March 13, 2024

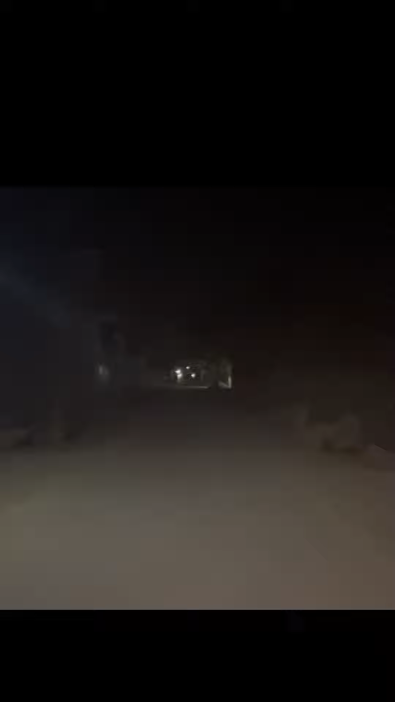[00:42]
ये देखिए ना ये लाइट है, ये अपना मोटरसाइकिल है, तो सुनसान है, मैं उधर जा रहा हूँ, मुड़ता हूँ आपको और जगह दिखाता हूँ, देखना आप अभी ये देखें, ये उससे भी ज़्यादा सुनसान,